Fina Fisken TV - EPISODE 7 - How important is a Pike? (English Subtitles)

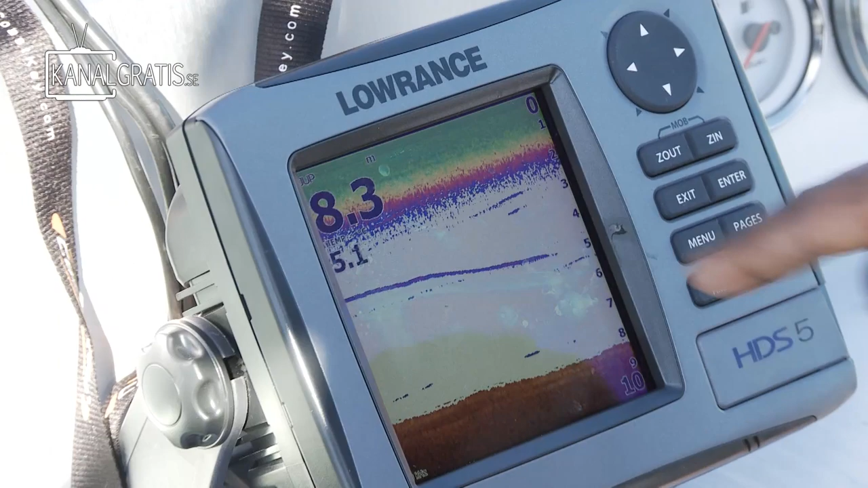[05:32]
Den står på fem precis framför dig nu. Ner med den där bara.
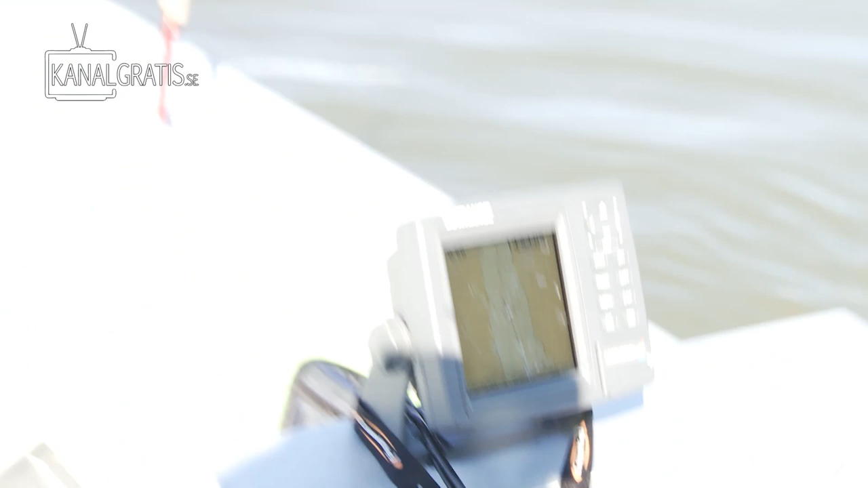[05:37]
Kanten håller inte bara en stor jädda och vid närmare kontroll upptäcker vi många stora fiskar som har gått in och ställt sig.
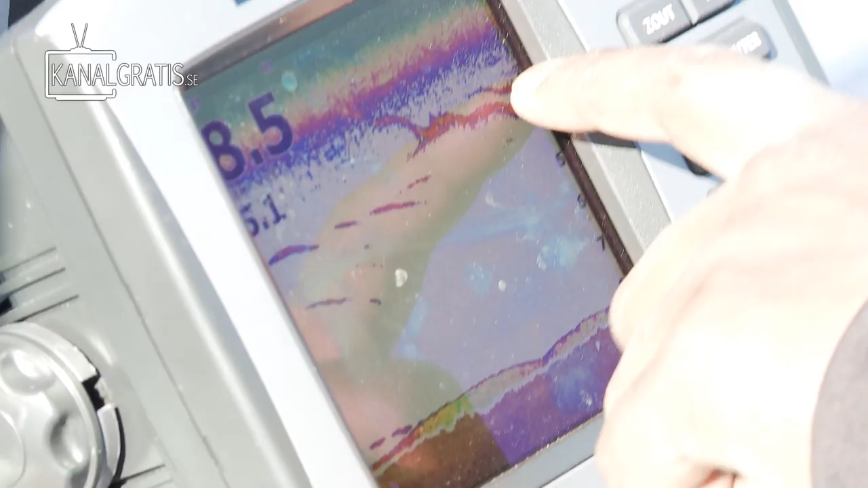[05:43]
Det där är tafsen som ger det första ekot. Det där är själva gummit. Kolla. Ja, vi missar dem precis.
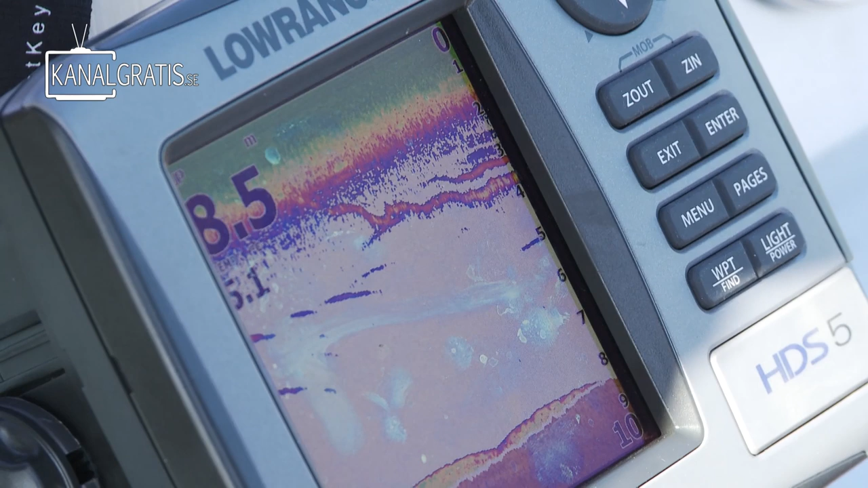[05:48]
Men nu, vet. Kör ner det här nu på, kolla.
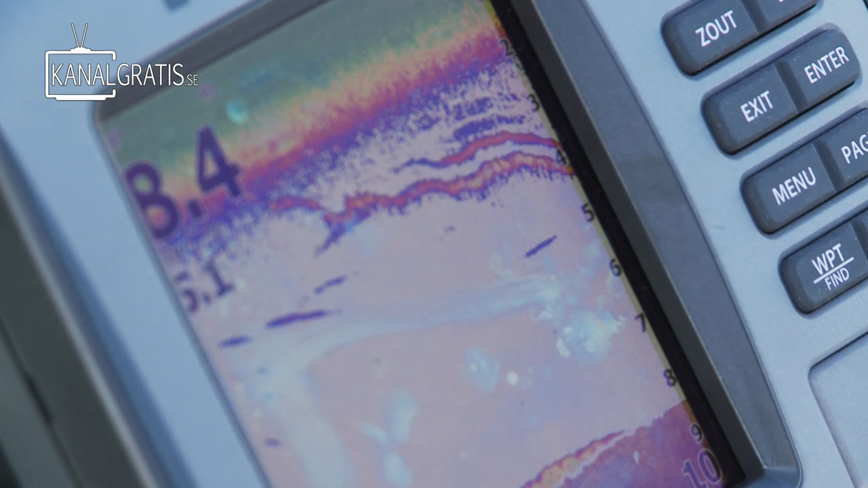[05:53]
Men ingenting vill få de här madamerna att ta. De är helt hopplösa.
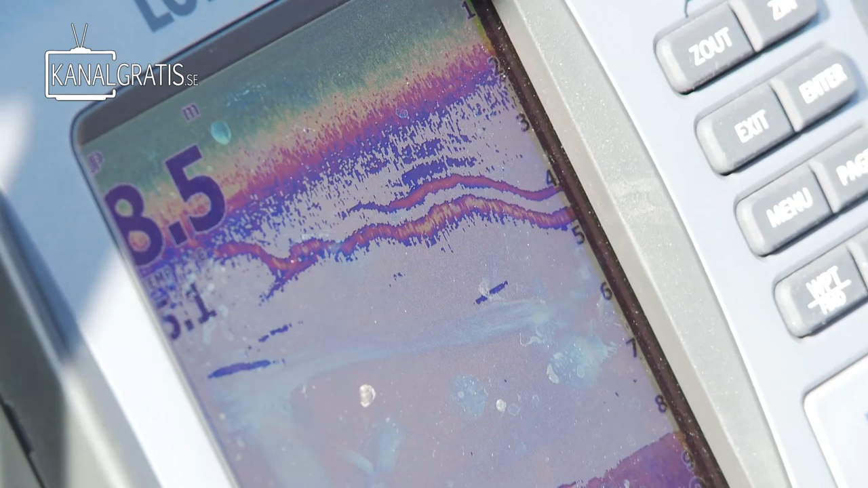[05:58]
Är det där i din jink på fem meter eller? Det är helt perfekt.